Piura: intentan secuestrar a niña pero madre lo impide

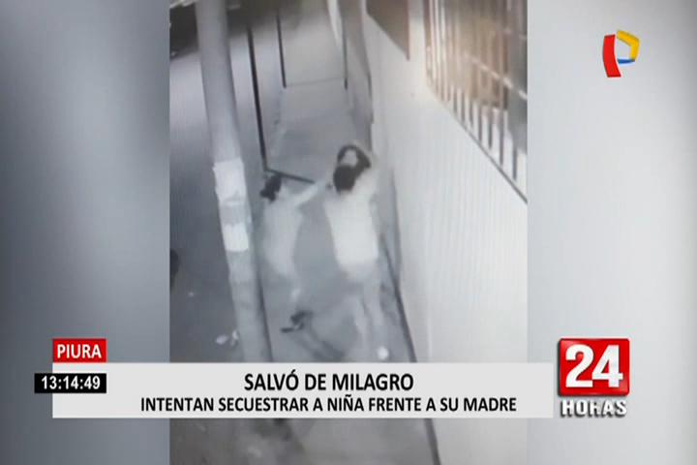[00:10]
Observen como estos hombres descienden del vehículo menor e intentan llevarse jalándola del cabello a una pequeña de 11 años que caminaba junto a su madre en el asentamiento humano Santa Teresita. La mujer inmediatamente reacciona y como puede protege a su hija como una leona a su cría.